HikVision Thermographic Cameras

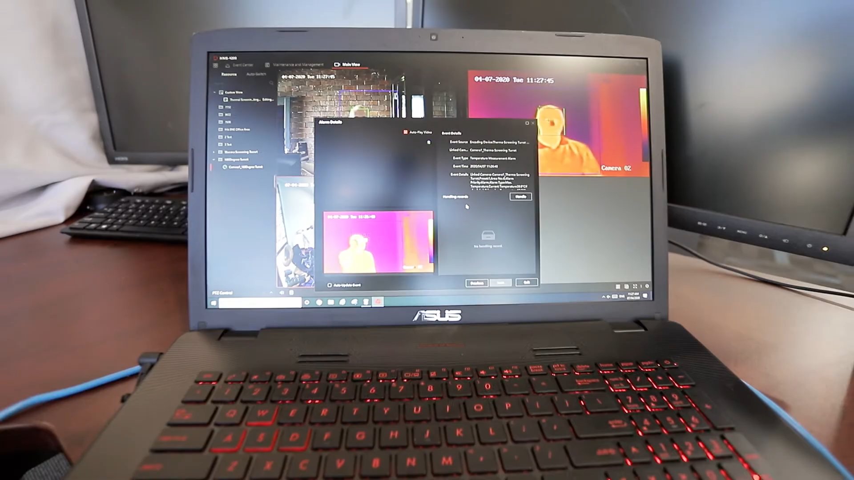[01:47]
Because it doesn't have eyes and a nose and a mouth there. So we're actually looking for face.
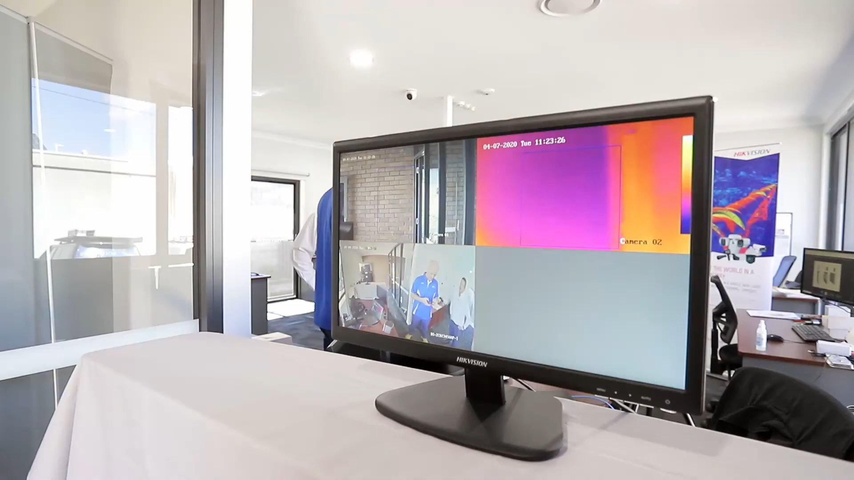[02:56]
And then that person, third person come through, has come through with elevated temperature,
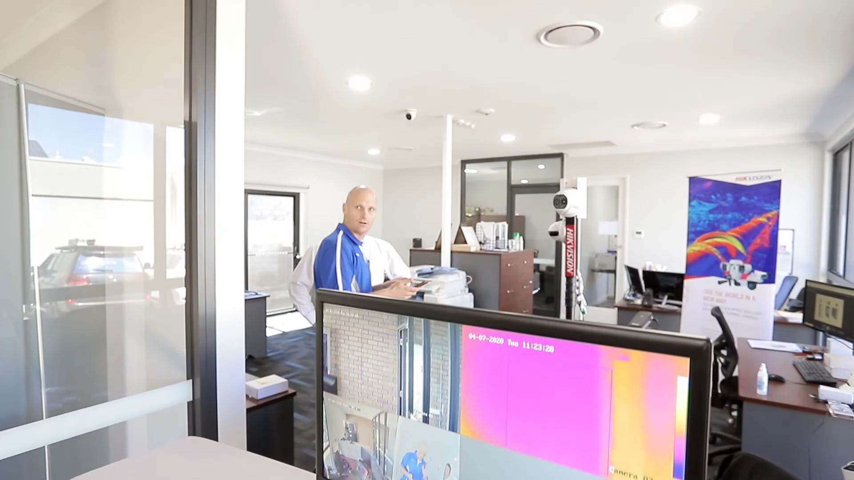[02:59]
the alarm comes through, and then that person can actually be taken aside in just basically a second screening.